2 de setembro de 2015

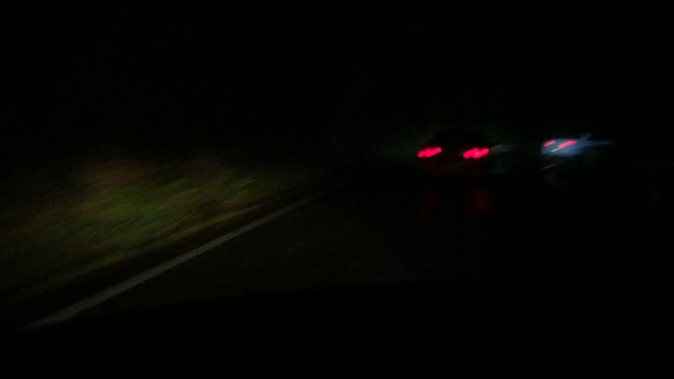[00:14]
Vai pra puro! Vai, ó! Pau, pau, pau, pau, pau! De ladão, mano! A voz doceira na boalha!
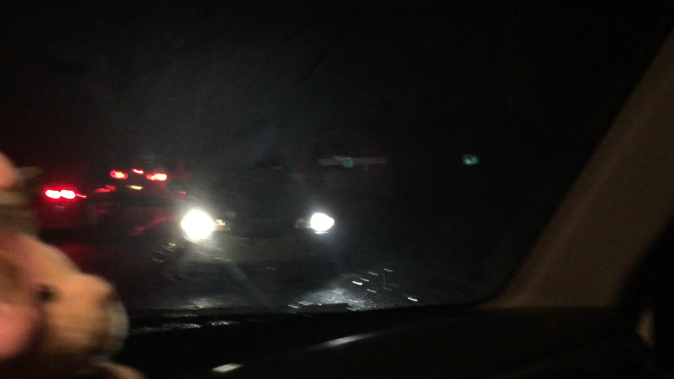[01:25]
Oh, passamos o Diegão, de ladão. Tá tirando, tá tirando? 2x0, compadre.